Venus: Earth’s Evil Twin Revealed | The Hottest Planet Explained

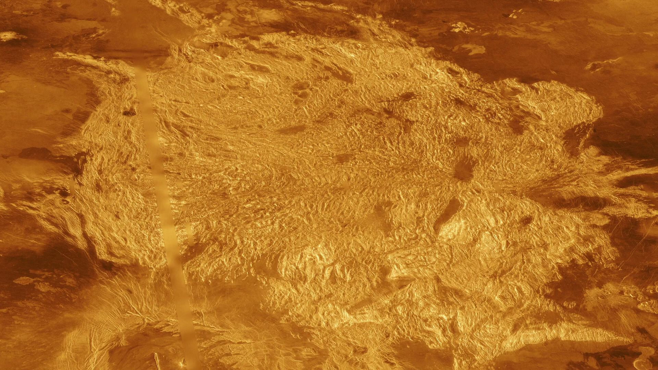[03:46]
But beneath those clouds lies a landscape that we've only glimpsed through radar imaging. The surface is a rocky wasteland of volcanic plains, impact craters, and enormous highland regions. Two continent-sized plateaus dominate the northern hemisphere, Ishter Terra, about the size of Australia, and Aphrodite Terra, roughly as large as South America.
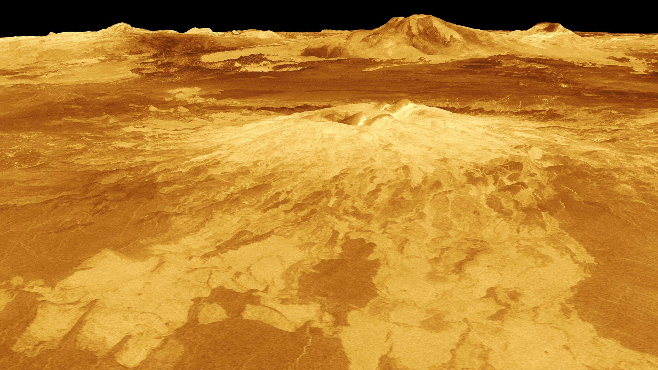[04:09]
Venus is extraordinarily volcanic, with more volcanoes than any other planet in our solar system.
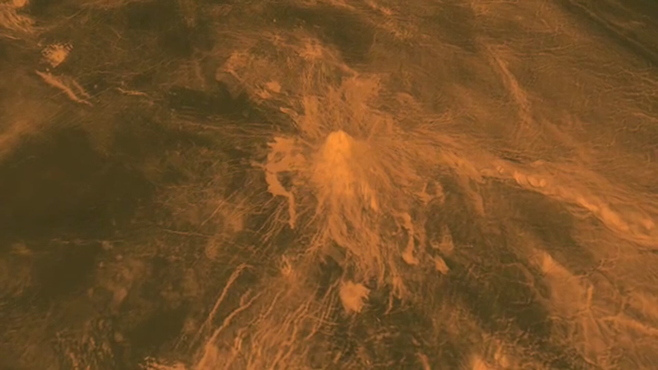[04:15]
We've identified over 1600 major volcanoes, but there are likely many more.
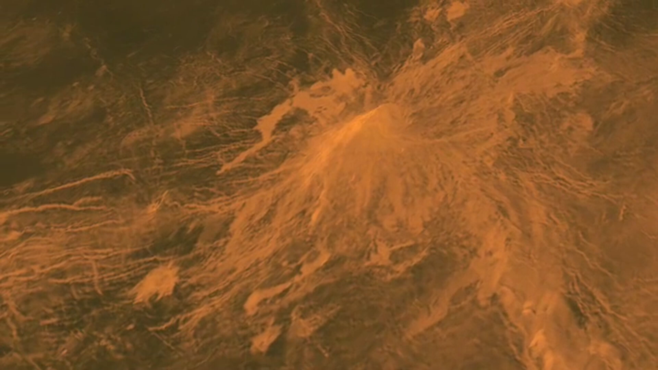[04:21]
Recent evidence suggests that some of these volcanoes might still be active today. The entire surface appears to have been completely resurfaced by volcanic activity, between 300 and 500 million years ago.